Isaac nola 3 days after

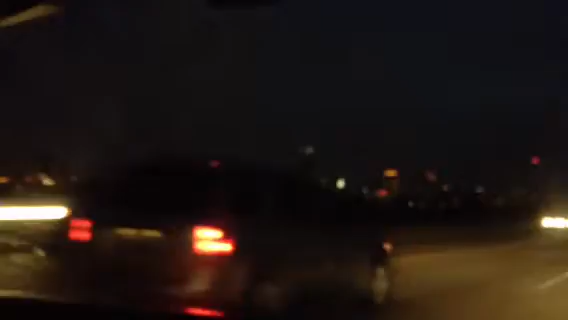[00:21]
there's some hotel with power, but so far, on the left side, St. Bernard's Paris is very dark, okay, so we are on I-10 near the Superdome. St. Bernard's Paris is very dark.